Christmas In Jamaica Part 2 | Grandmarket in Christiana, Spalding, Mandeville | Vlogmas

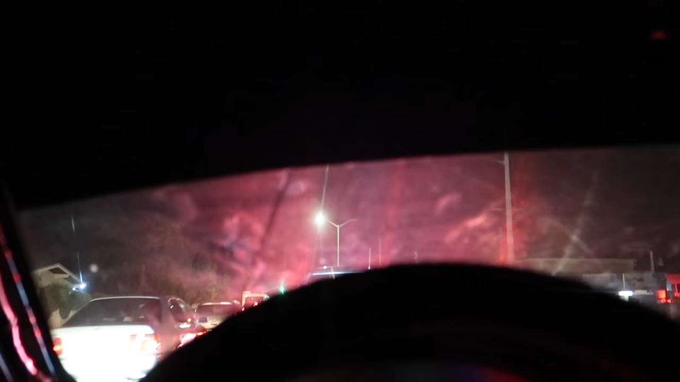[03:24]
I'm just gonna go home and export it and work on another video and then another video. I wanna work on two videos tonight. Because if I can do that, then I can put up the videos to be played while I'm gone awake on in country,
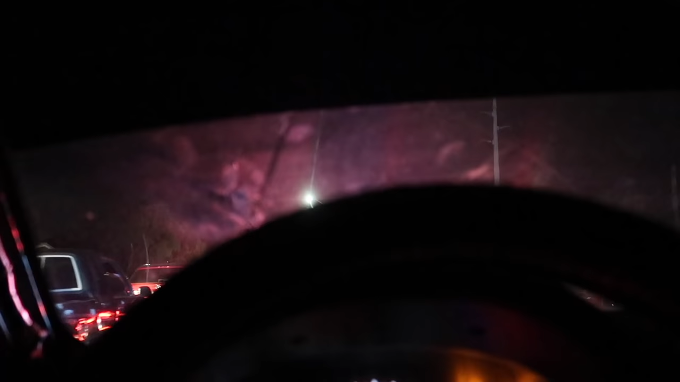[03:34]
because I won't have any Wi-Fi to upload any videos or to even really interact with anything. But I will try my best. There's so much traffic and this is definitely holiday traffic, but this lane is barely moving. And I think I might buy KFC, even though KFC's price has increased.
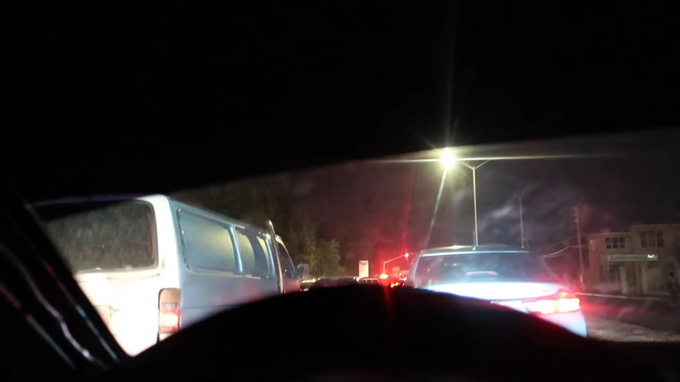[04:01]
And let's talk about that. The only reason why I would buy KFC right now is because the restaurant that I would go to is most likely closed, and I just really want some barbecue wings. I don't mean something in them wings, like I just really, the past couple months have been fiending for wings. So I'ma get some wings.
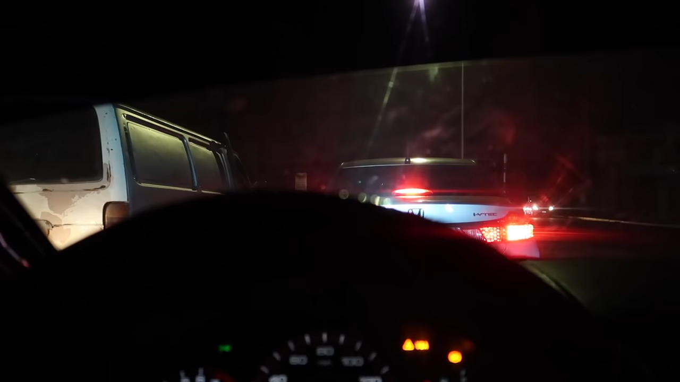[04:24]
If I drive by and the line looks short, I'll turn. If not, I will go home. But there's so much holiday traffic and it's after 8 p.m.
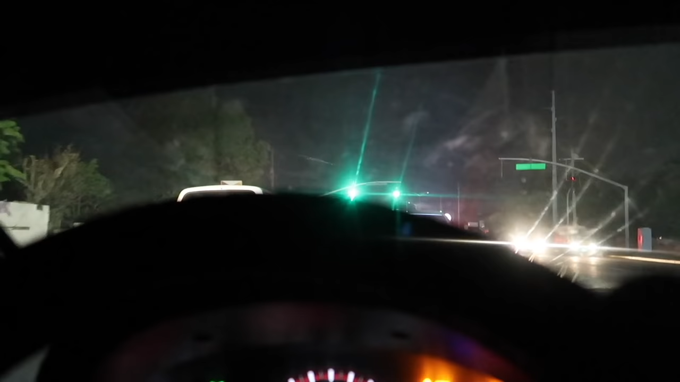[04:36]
So it's like, what are y'all even doing on the road?
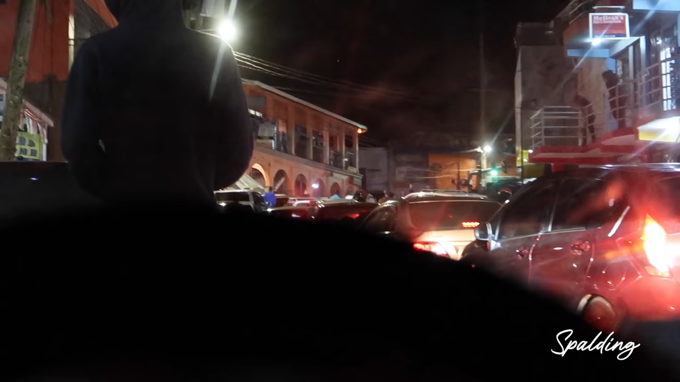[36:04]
waiting for this taxi to load and move so we can park close to where we're going, but it's very crowded. I don't know which is more crowded, Christiana or, no, did I say we're in Christiana? I mean we're in Spalding.
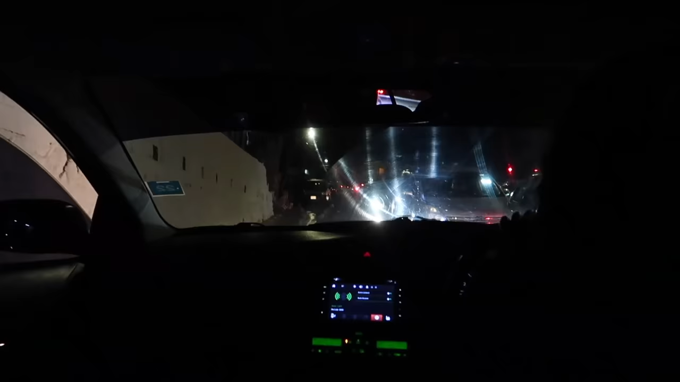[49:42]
Look on here, they might itch up on them one another. Yeah, just imagine if that one they press brake real quick now. They're just trying to race at getting on passengers. Alright, you get here, sir. Come. Yeah.
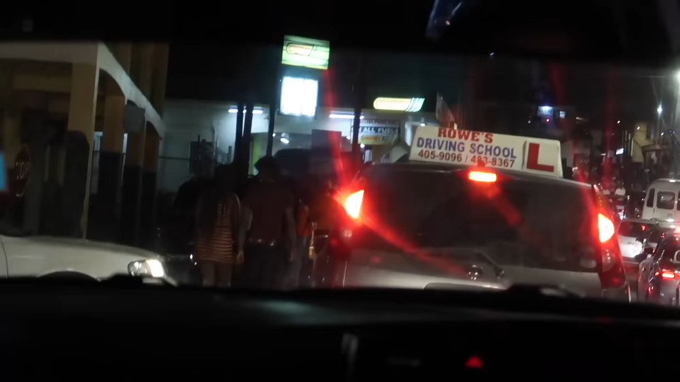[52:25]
Period. Guys, Uptown Mandeville is packed. We're stuck in traffic.